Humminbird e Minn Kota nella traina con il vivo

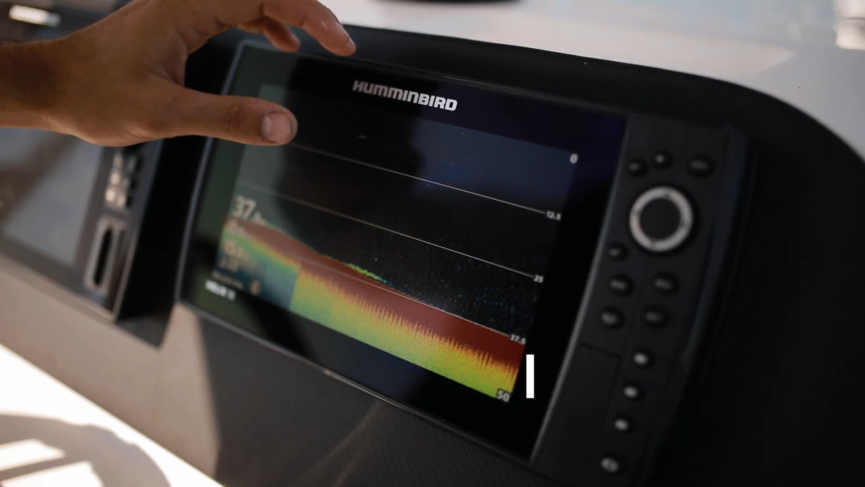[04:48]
Per prima cosa dobbiamo fare due volte menu, impostazione e mettere la modalità utente su personalizzato.
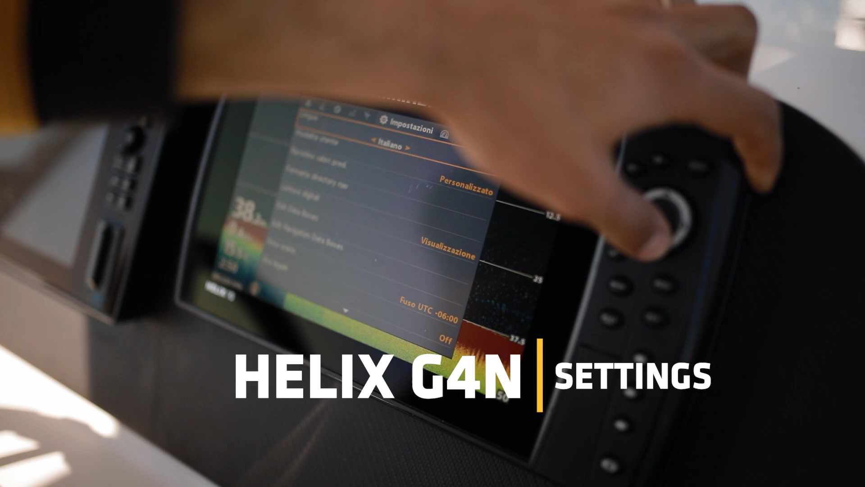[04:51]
Una volta fatto questo possiamo andare su menu e abbiamo la sensibilità che vale lo stesso discorso per il Solix,
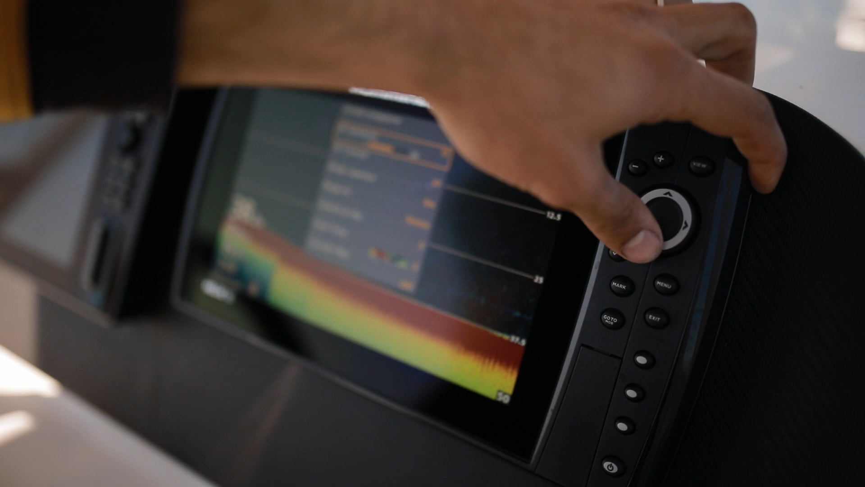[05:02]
quindi aumentiamo, riduciamo la sensibilità a seconda delle condizioni e della profondità. Il contrasto lasciamo 20 su 40.
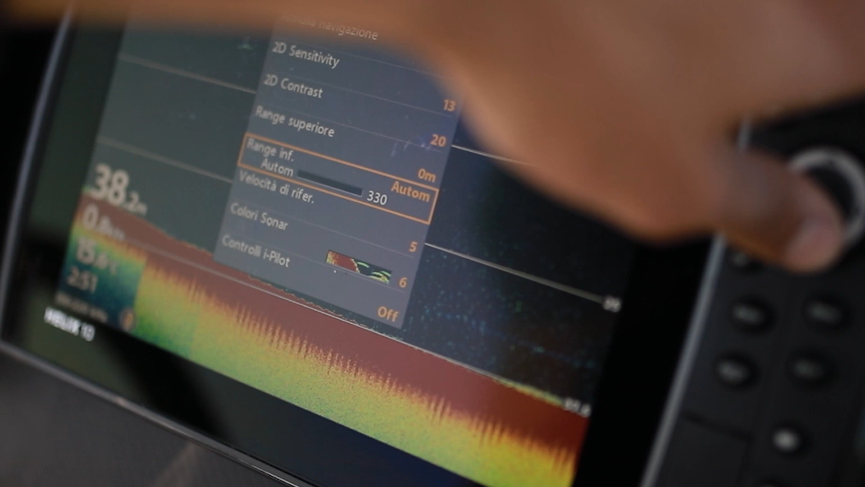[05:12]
Range superiore e range inferiore possiamo lasciare il superiore su 0 e l'inferiore su automatico. Velocità di riferimento possiamo lasciare sempre su 5.
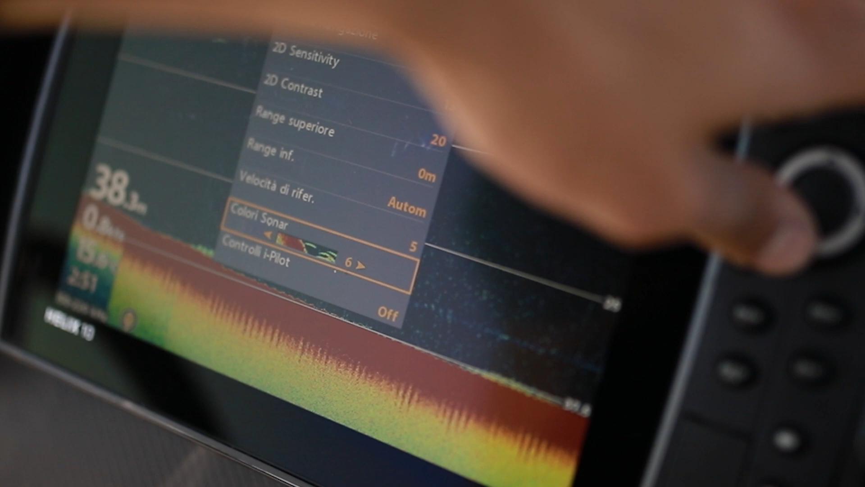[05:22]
Colori sonar possiamo andare a impostare come abbiamo visto per il Solix con uno sfondo nero. Una volta impostati questi primi settaggi possiamo andare a spingere un'altra volta menu, aprire il menu sonar, impostare lo spettro su pieno.
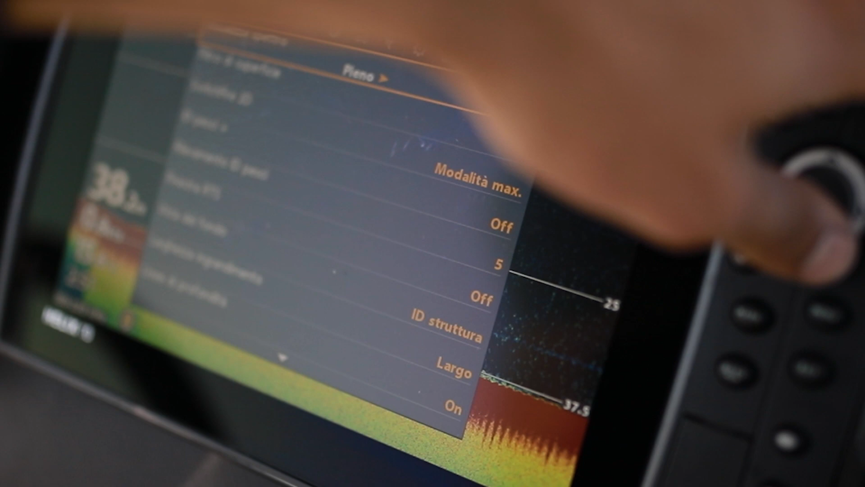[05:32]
Il filtro di superficie lo possiamo leggermente alzare anche a 7.
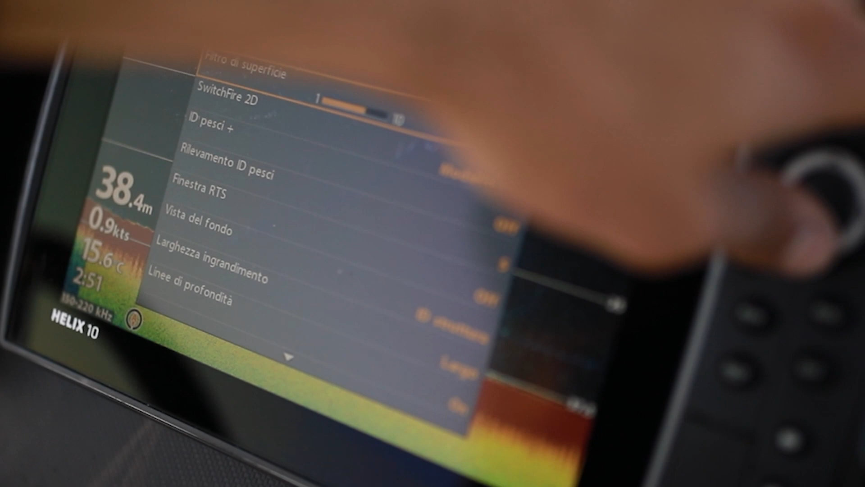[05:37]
On screen: depth 38.4 m, speed 0.9 kn
Switch fire su modalità massima.
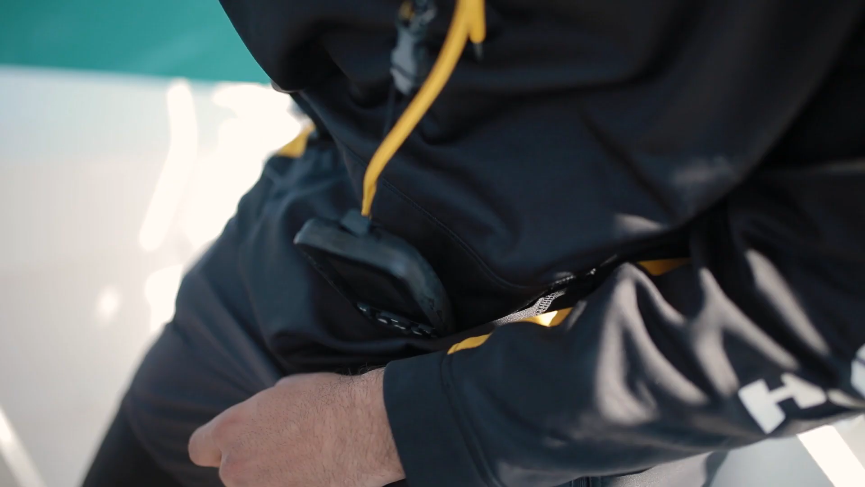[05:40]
Il filtro di disturbo lo possiamo impostare su OFF.
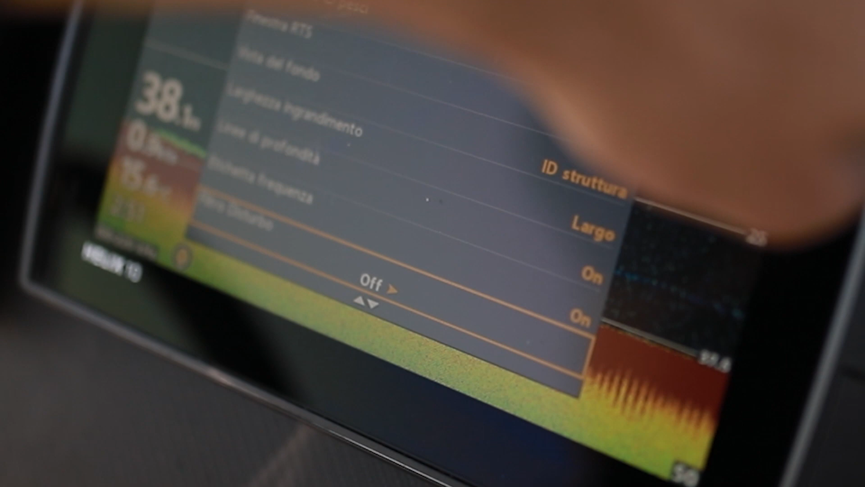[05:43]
Profondità massima su automatico. E il tipo di acqua salata poco profonda.
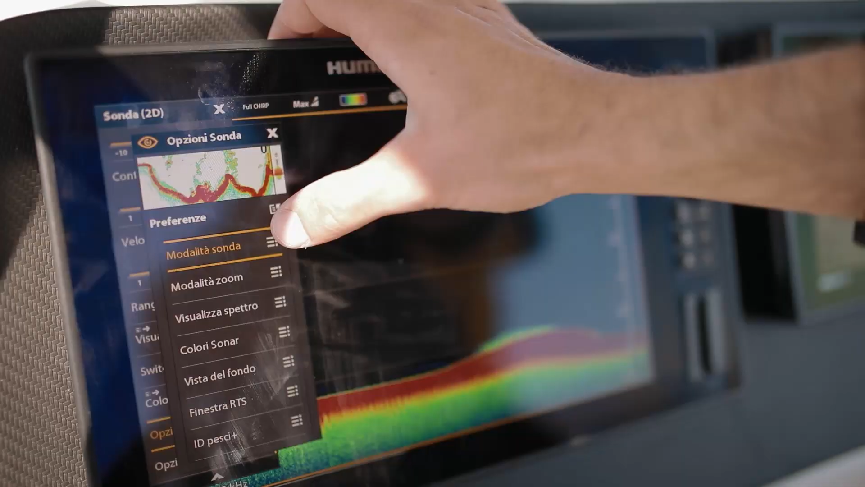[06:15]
Come abbiamo visto per il Solix,
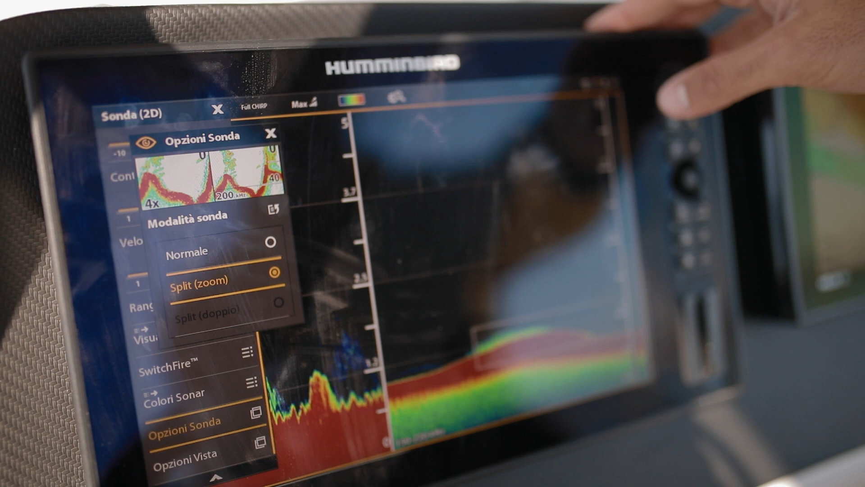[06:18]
anche sull'Helix è possibile andare a zoomare gli ultimi metri d'acqua vicino al fondale e per farlo dobbiamo tenere premuto il tasto View,
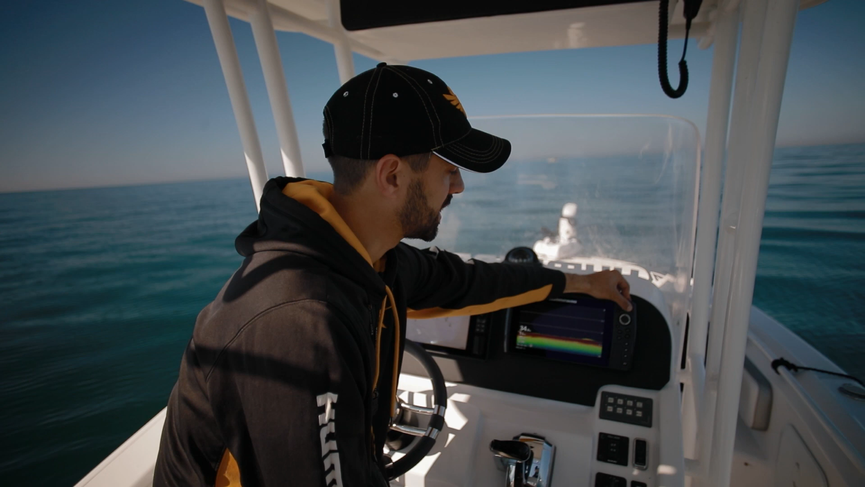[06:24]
andare su Sonar, 2D Zoom View. In questo modo abbiamo il riquadro che ci fa vedere l'ultima colonna d'acqua che poi la possiamo vedere ingrandita su questa porzione dello strumento.
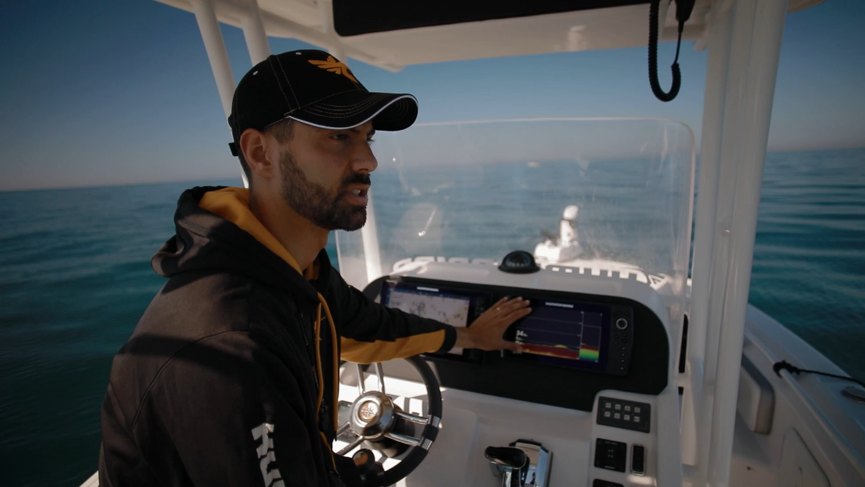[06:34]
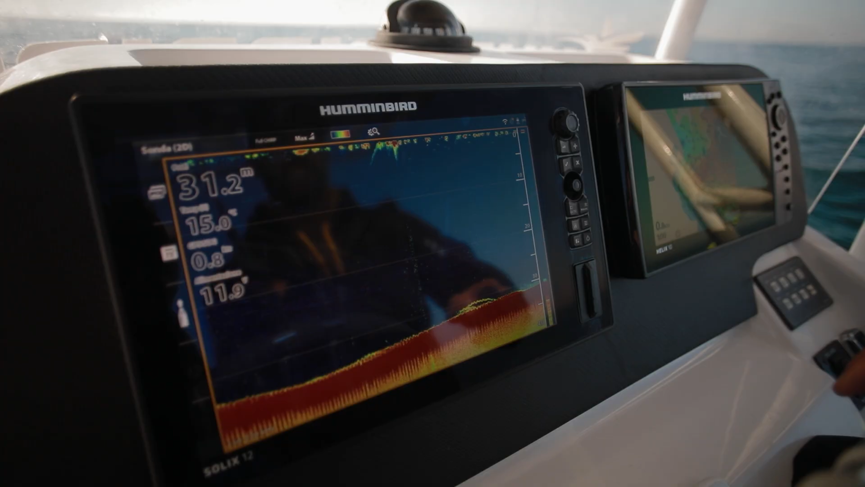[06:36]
In questo momento abbiamo sotto di noi delle belle marcature probabilmente identiche.